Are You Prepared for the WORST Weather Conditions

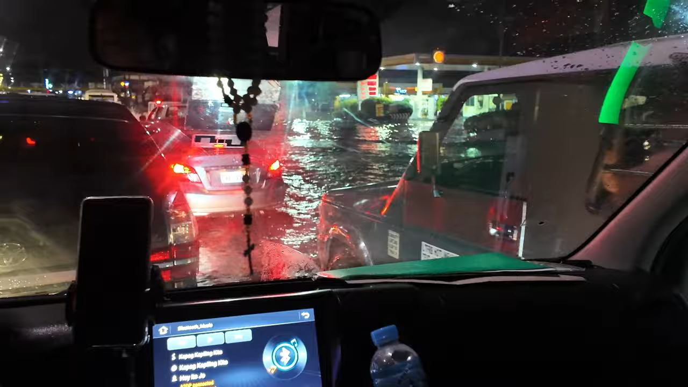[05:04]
They are enjoying it. They are not letting the weather get to them.
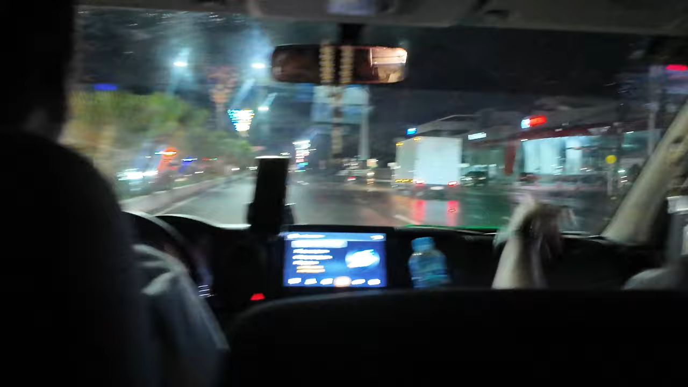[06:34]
We got some dry land. But look at the traffic here. Look at all of this.
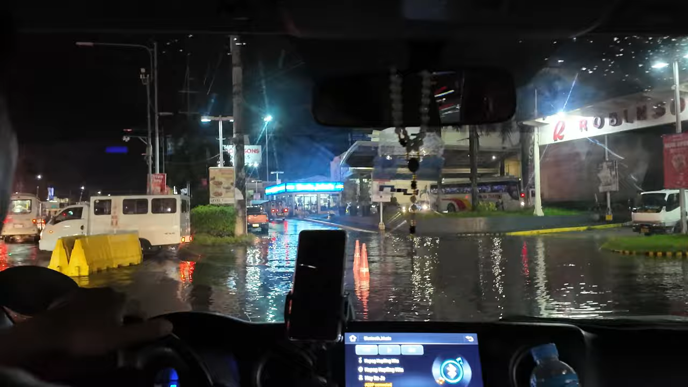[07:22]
I hope this ain't too deep. Whoa.
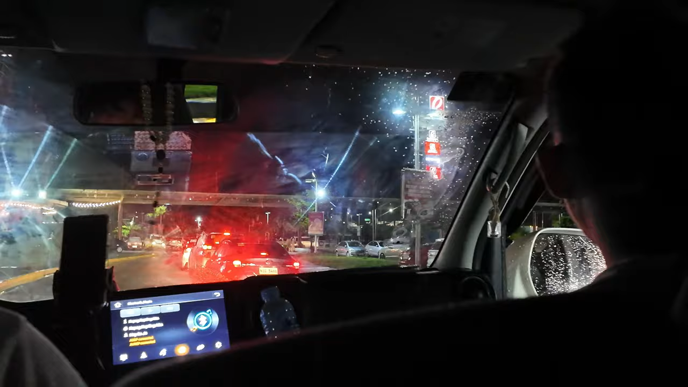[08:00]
It looks like there's traffic everywhere.
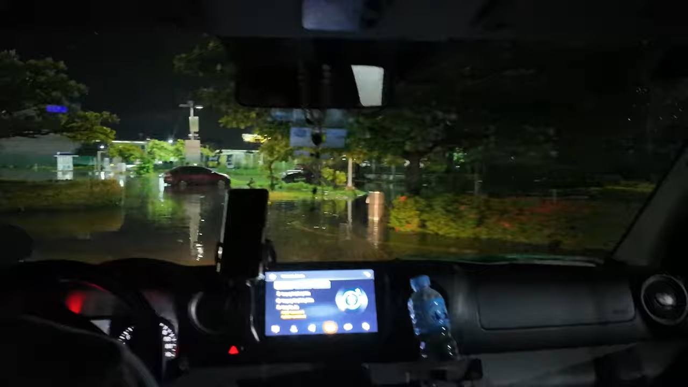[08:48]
Everywhere we go, there is water. Oh, look at that. That looks deep.
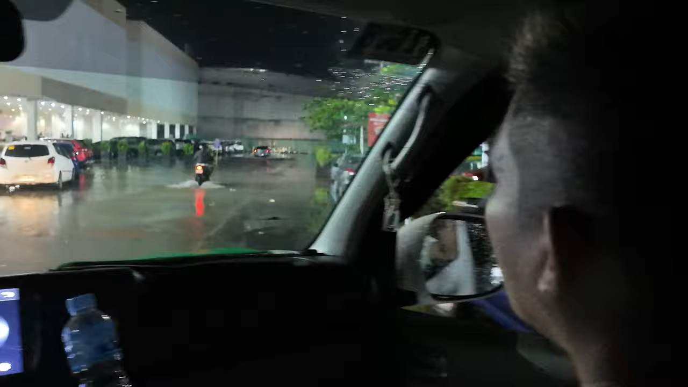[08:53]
That looks deep there. No. No? No?
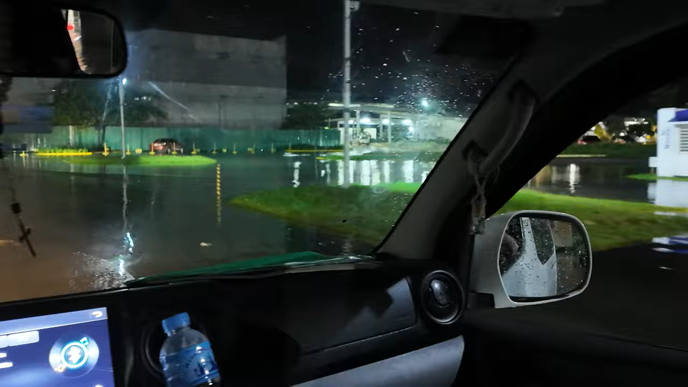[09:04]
Wow. Oh, we got to this bit. I know this bit. We're getting closer.